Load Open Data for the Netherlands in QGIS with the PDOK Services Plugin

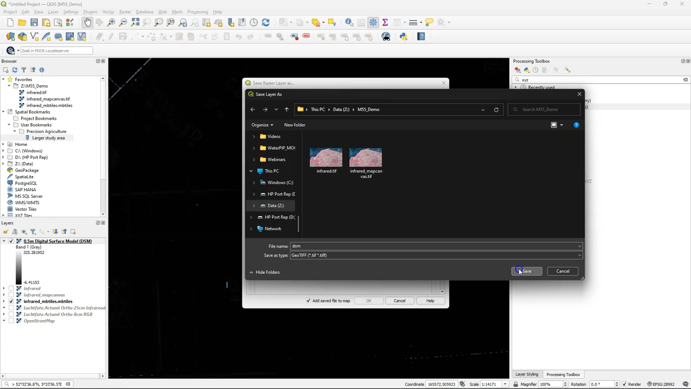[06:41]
So export it to the map canvas extent.
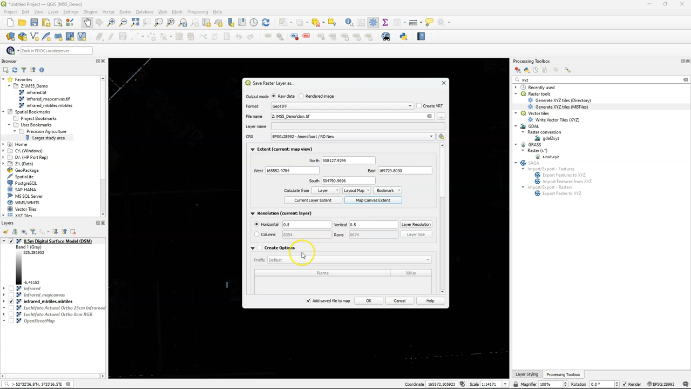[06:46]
Click ok.
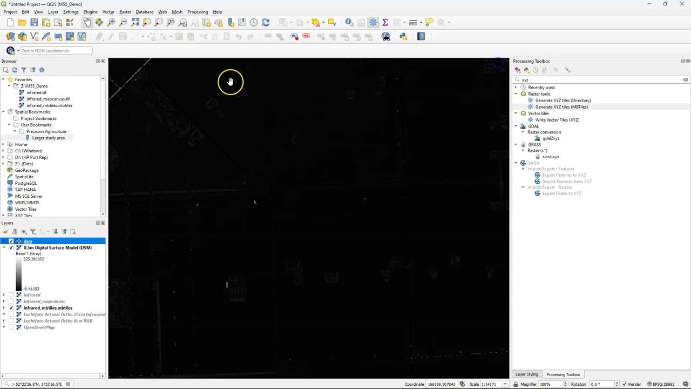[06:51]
There it loads. I can remove the online layer
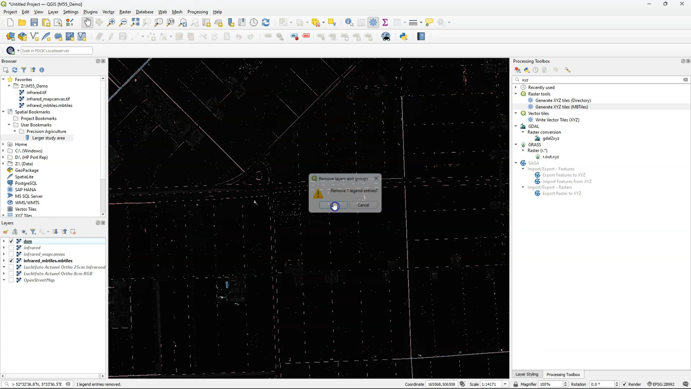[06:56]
and I can now style the surface model. Use single band pseudocolor.
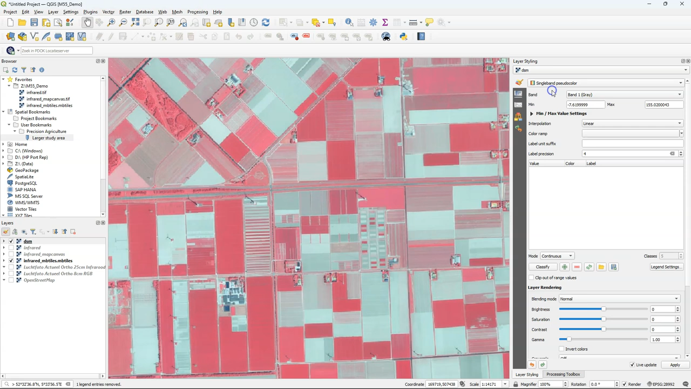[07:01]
I can choose a ramp. I'll choose a ramp with a lot of different colors. And then I can play with the minimum maximum settings to get a bit more contrast in the scene.
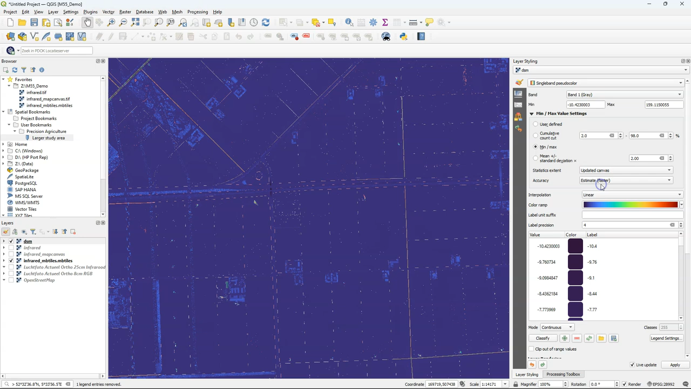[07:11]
Then I can also play with the other settings here like a cumulative count which works very well with extreme values. And now you see there are patterns here in the landscape. There are some depressions, ditches, and former parcels. So that's all visible now.
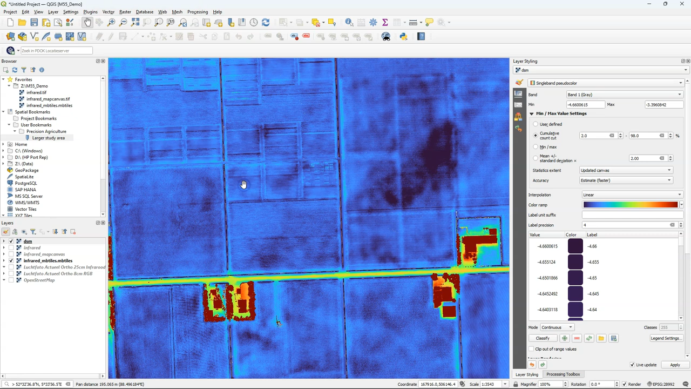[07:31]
Often we are not interested in the human and natural objects at the surface and need a digital terrain model. So I'm now going to add the digital terrain model at 50 centimeter resolution to our project.
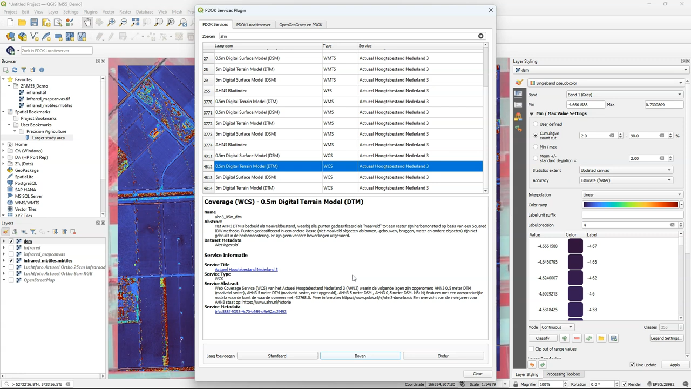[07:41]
And I follow the same procedure. I'm going to export it.
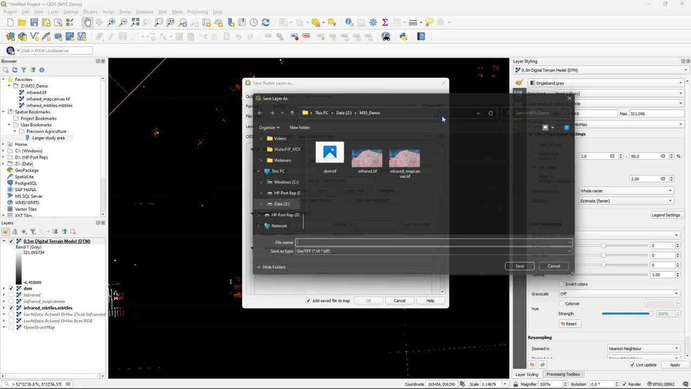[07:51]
Call it DTM.
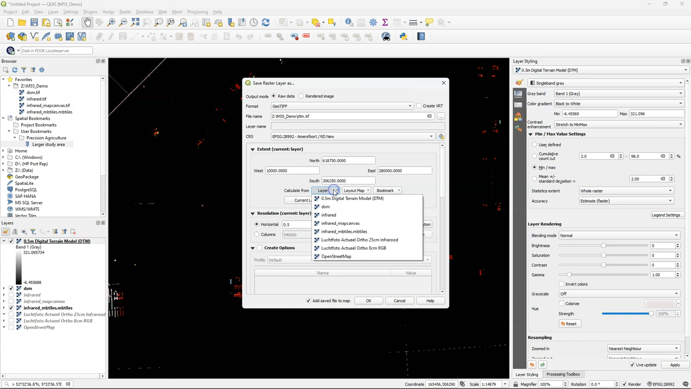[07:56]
I'm going to use the same extent as the DSM.
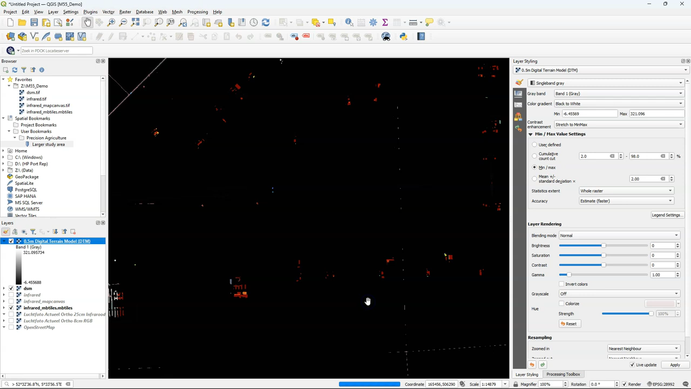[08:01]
And there is the result.
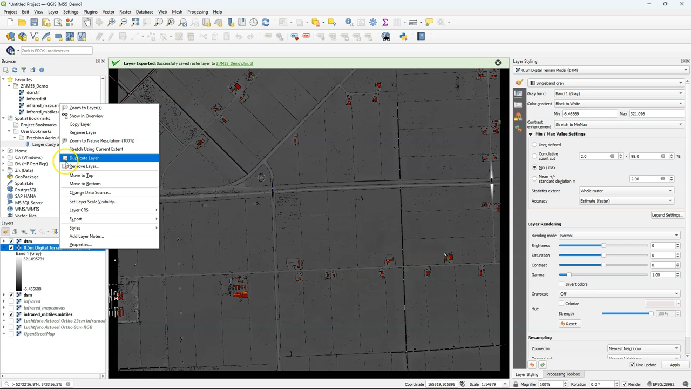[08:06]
I can remove the online layer.
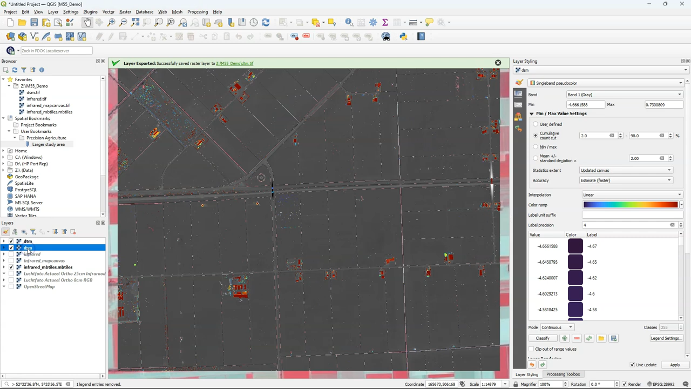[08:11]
And then copy the style from the DSM.
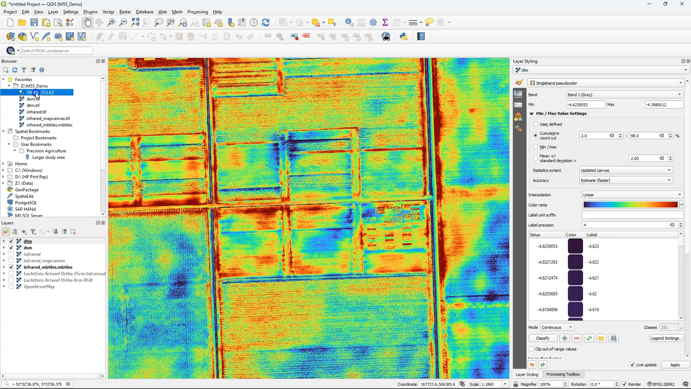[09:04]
And if you drag it to the map canvas, QGIS starts processing it. So first it will show you the extent. After processing it will show you the RGB colors in the data. We zoom in, we can see that these are indeed points from the point cloud and it's not an aerial photograph. And we can use the layer styling panel to choose different ways of visualization. So the extent only or use a classification that has a built-in classification.
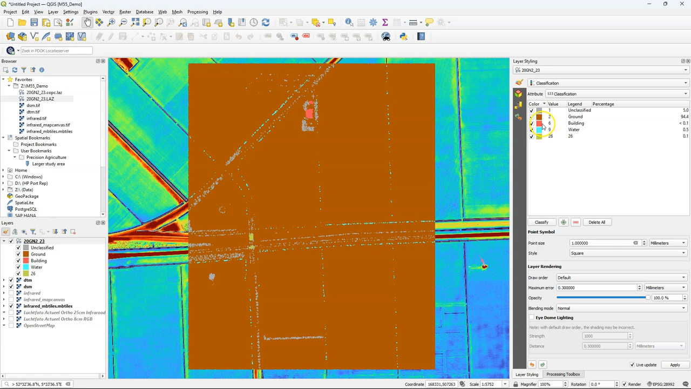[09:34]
It's a bit coarse. There are also other attributes available that you can use. I'm switching it back to RGB.
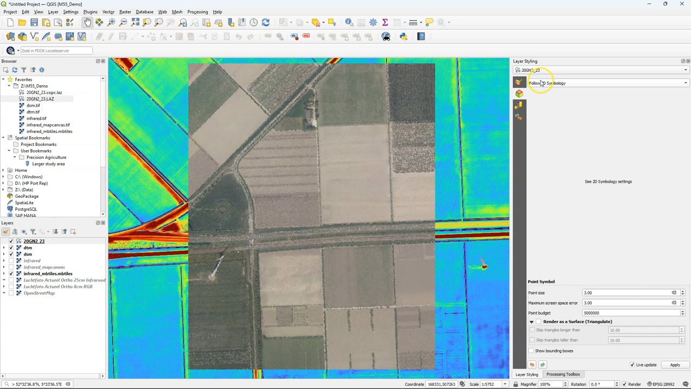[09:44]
There's also styling for the 3D view, which I'm going to demonstrate. You can choose to follow the 2D symbology or do it differently for the 3D view. I'm going to add an aerial photograph in the background.